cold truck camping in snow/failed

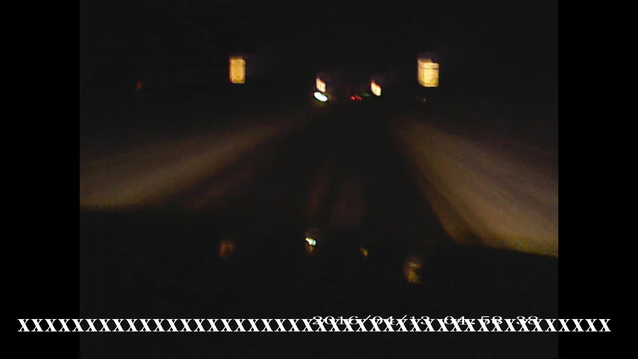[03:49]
Yeah, I'm not sure if you can see this. Fascinating by snow. I'm not sure if you can see this or not, but look how roads down the roads are getting to be. This is better than it was on the other side of the road. Yeah. Should have took it then, huh?